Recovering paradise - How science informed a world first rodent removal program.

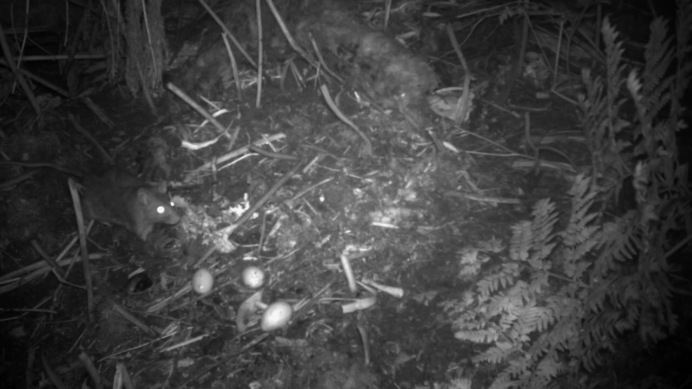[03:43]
They predate animals, they eat seeds, they eat seedlings,
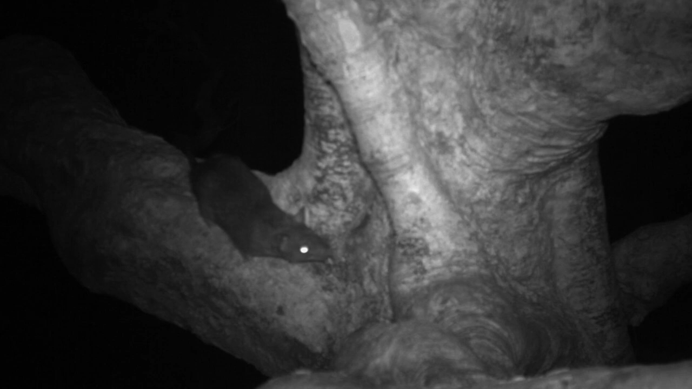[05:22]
With some of the bird life that was lost, they would just climb on branches and either eat the eggs or the chicks.